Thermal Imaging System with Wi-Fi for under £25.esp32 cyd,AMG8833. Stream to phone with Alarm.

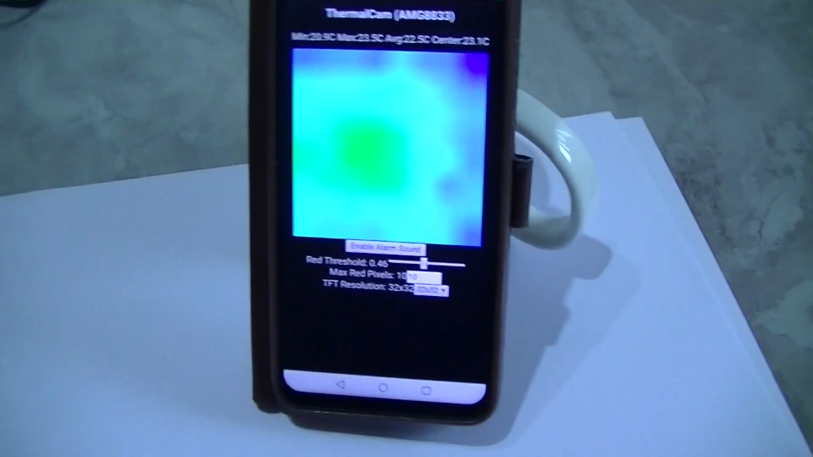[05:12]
On screen: max 23.5°C, min 20.9°C
you can adjust the threshold here, of the alarm, alright then, that's watching the kettle now, as you can see, should we turn it on,
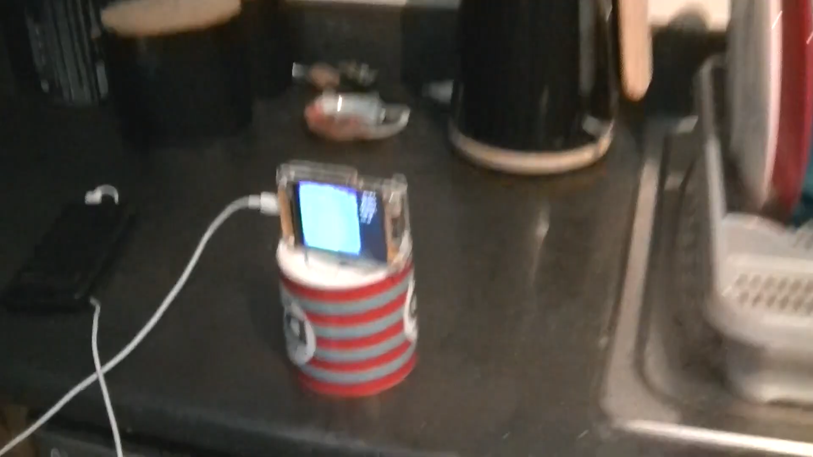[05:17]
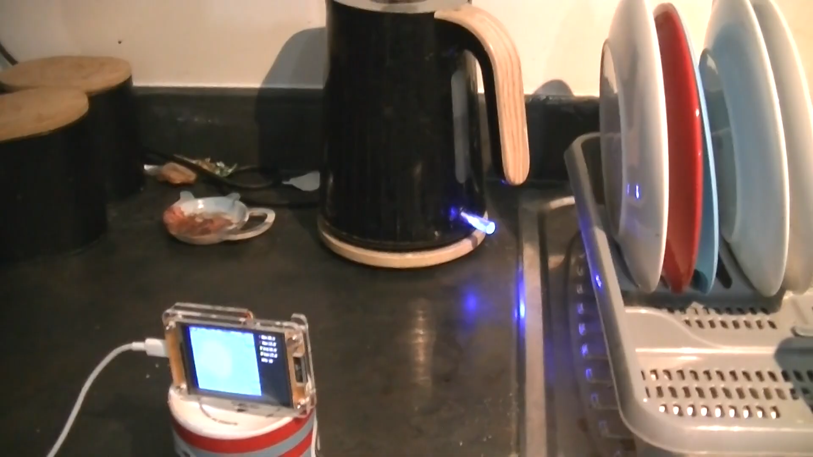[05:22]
alright, I don't know how long that's going to take, hopefully not too long, because this is, short video,
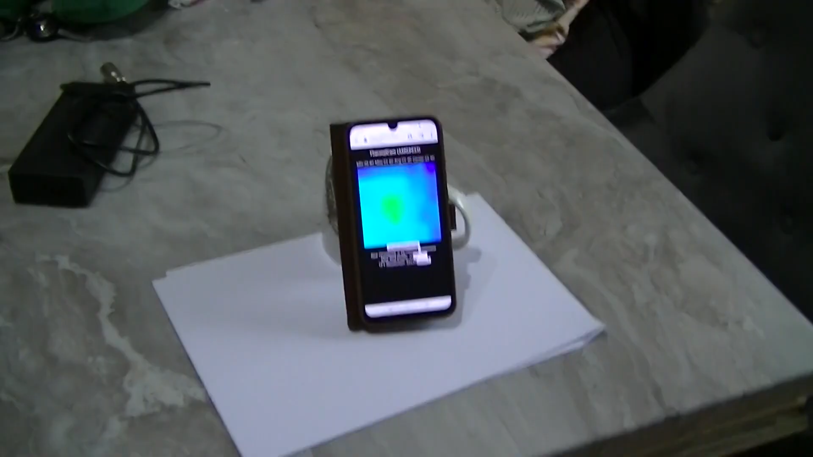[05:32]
I've detected it heating up already, haven't you, just turned it on,